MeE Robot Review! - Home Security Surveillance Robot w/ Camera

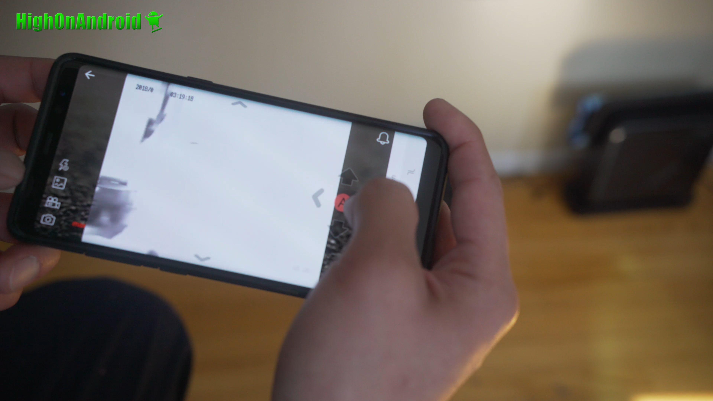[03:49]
Where's my dog? You can see the IR turning on.
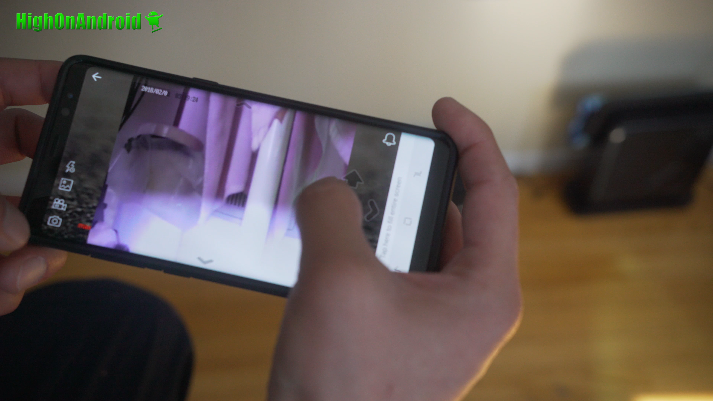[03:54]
So you can see right there. Now the IR is turning on because it's too dark.
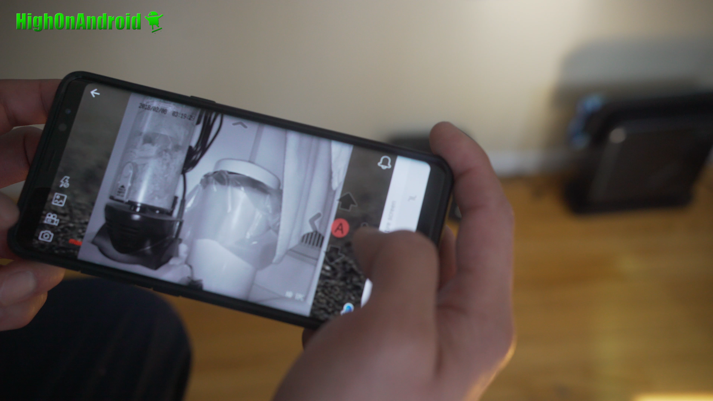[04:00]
You can also just turn it off during the day.